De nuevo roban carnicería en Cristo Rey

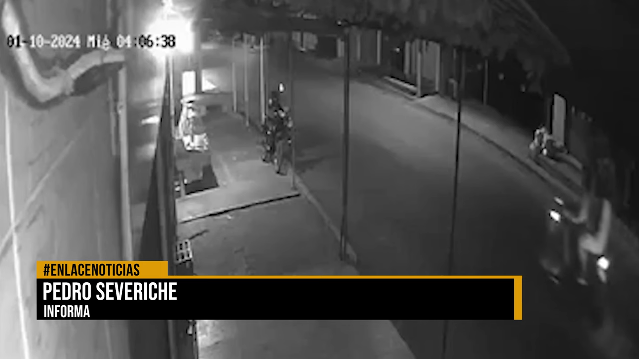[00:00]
De nuevo los cacos la emprenden contra establecimientos comerciales dedicados a la venta de carne en el distrito.
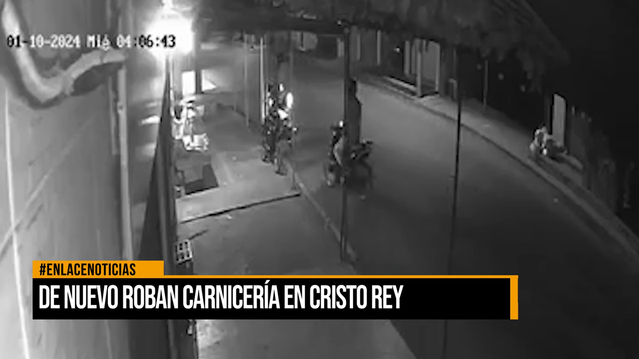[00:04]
En este registro de video se muestra la forma como los pillos llegan hasta la carnicería, ubicada en el barrio Cristo Rey como una tres de esta ciudad, y proceden a cometer el hurto. Se pudo establecer que al no hallar los forajidos dinero alguno optan por llevarse el surtido, es decir, cargan con la carne que estaba para la venta. Según pudo conocer este informativo, no es la primera vez que este establecimiento comercial es visitado por los dueños de lo ajeno. Son tres los robos cometidos en breve lapso. La evidencia tomada por una cámara de seguridad se halla ahora en poder de las autoridades para las investigaciones de rigor.